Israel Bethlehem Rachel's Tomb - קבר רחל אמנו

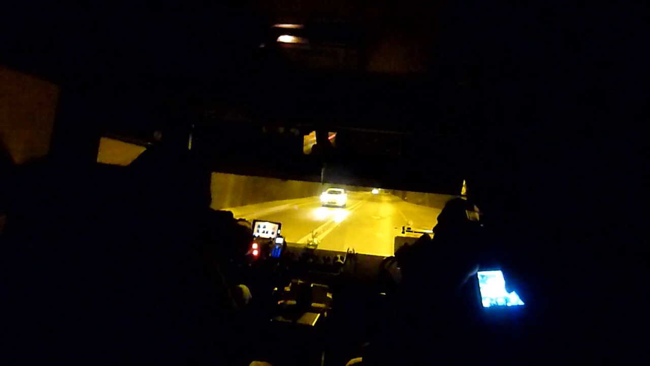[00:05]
смотрите, как мы едем, по сути, в самый центр Бетлехема.